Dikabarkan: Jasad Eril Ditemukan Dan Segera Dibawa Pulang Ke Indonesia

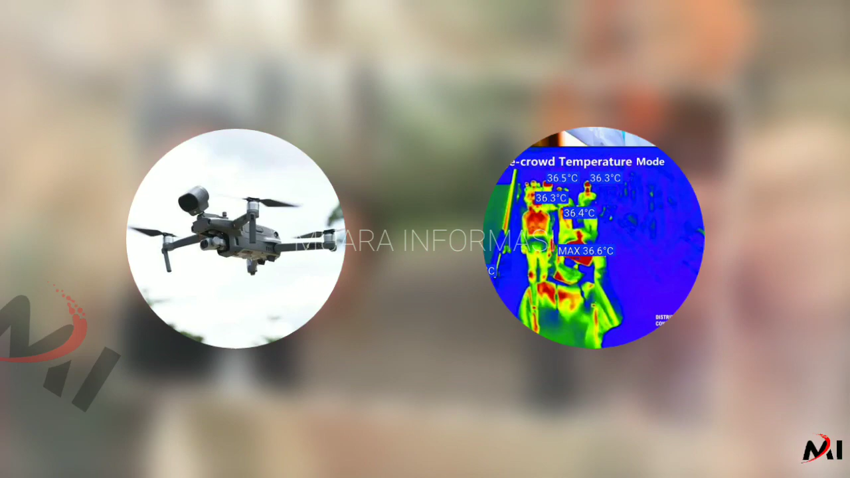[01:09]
On screen: max 36.6°C
termal atau suhu tubuh Dengan menggunakan upaya tersebut Diharapkan tubuh Eril yang hanyut bisa segera ditemukan oleh tim pencari